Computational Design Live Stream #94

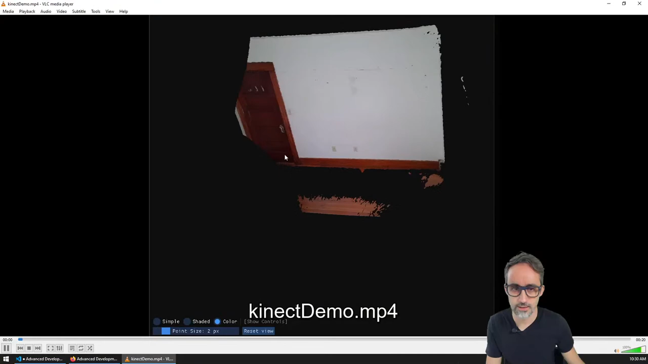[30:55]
Have I showed you the test that I did for the Kinect? Oh, this looks terrible.
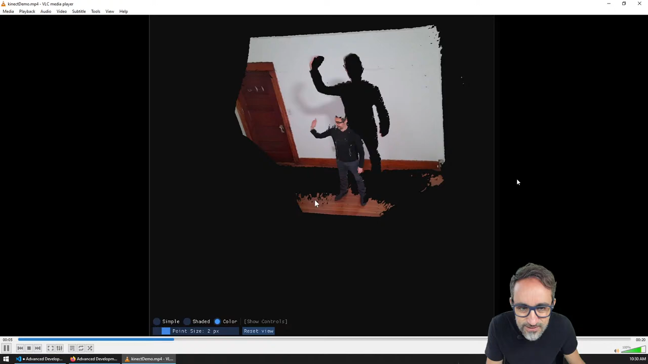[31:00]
Yeah, this is something I wrote like the first day I got a Kinect. I was 3d scanning myself.